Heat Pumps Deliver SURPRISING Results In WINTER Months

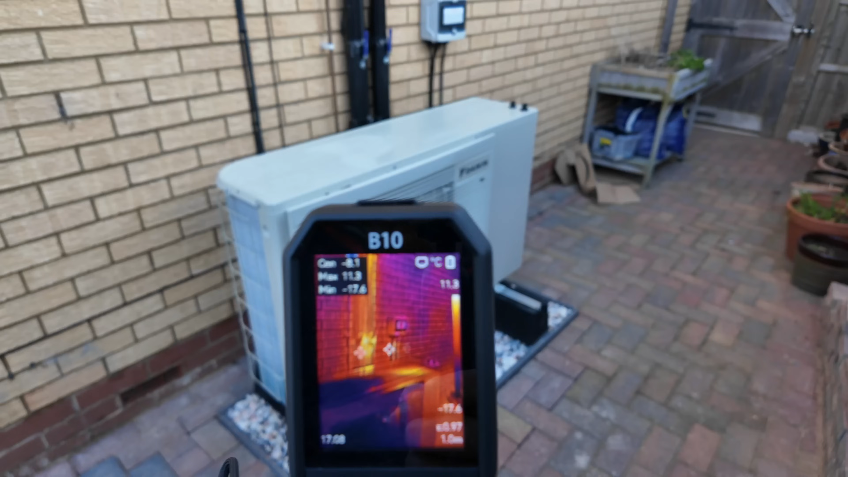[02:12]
out my thermal camera again so you can see there
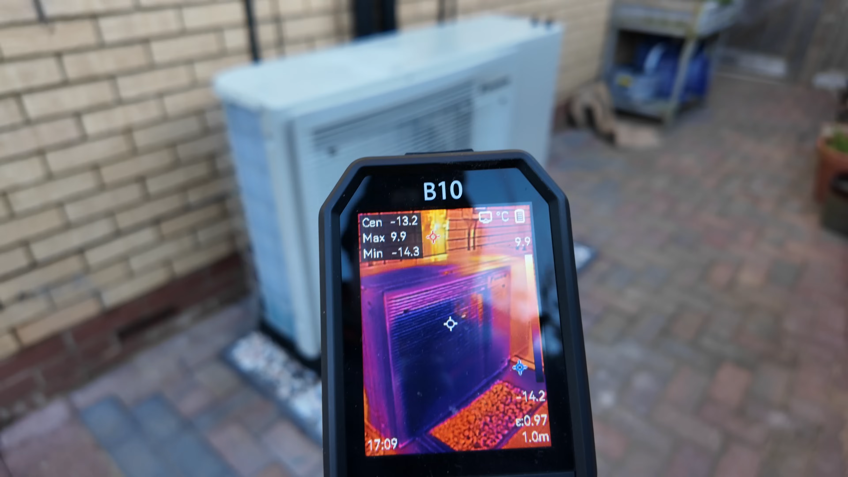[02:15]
On screen: max 9.9°C, min -14.3°C
the heat pump itself is producing really cold air coming out the front and if you actually look behind there those are the pipes that
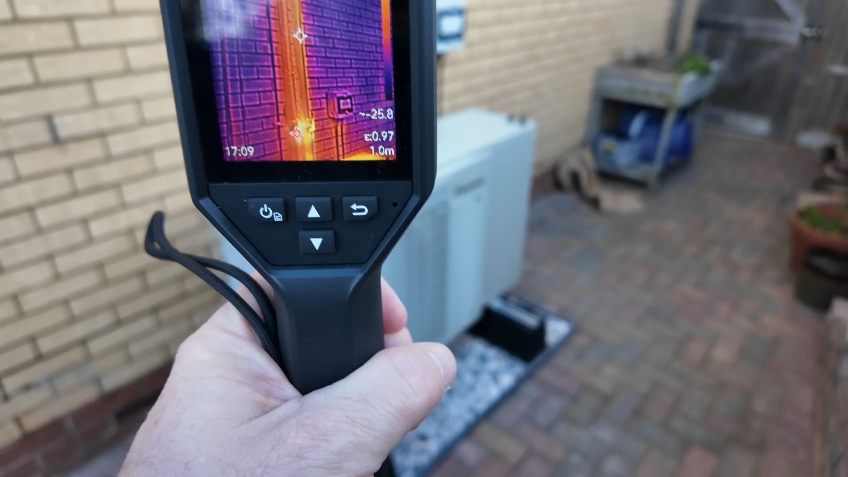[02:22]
go up to the hot water tank so you can see there is some
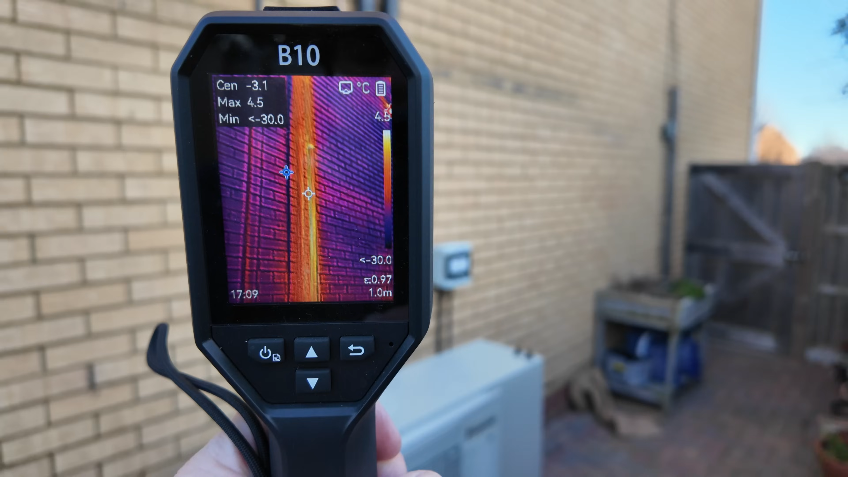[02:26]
On screen: spot -3.1°C, max 4.5°C, scale top 4.5°C
minor heat loss coming through there and in fact if i look at the shut off
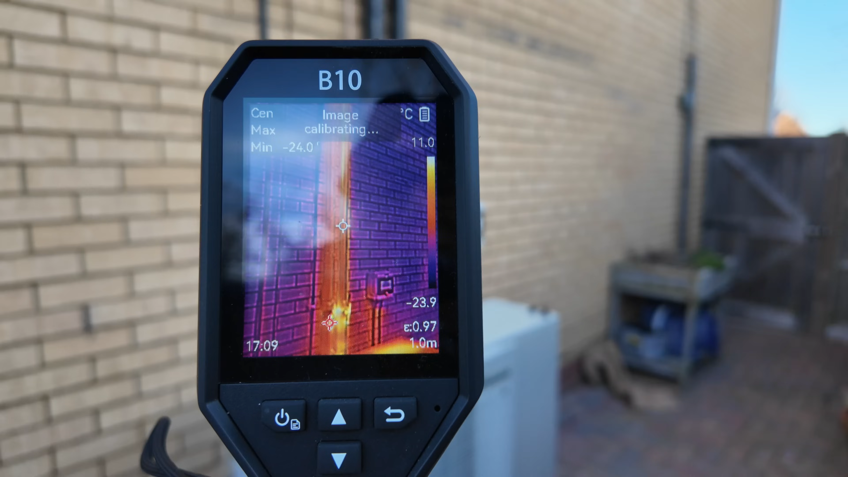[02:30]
On screen: scale top 11.0°C, scale bottom -23.9°C
valves you can see they're a little bit warmer than the rest of the pipes so i might look at doing some extra insulating there just to save an extra little bit of heat
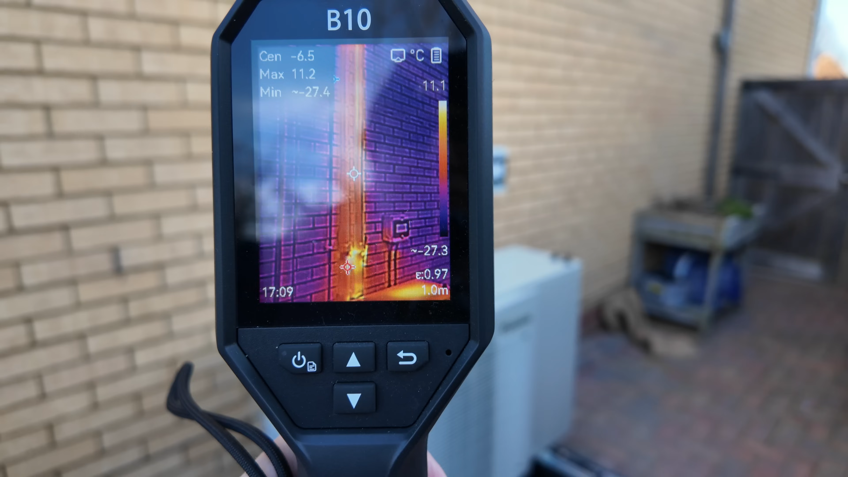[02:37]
On screen: max 11.2°C, scale top 11.1°C
so as you can see it's the coldest day of the year so far it's absolutely freezing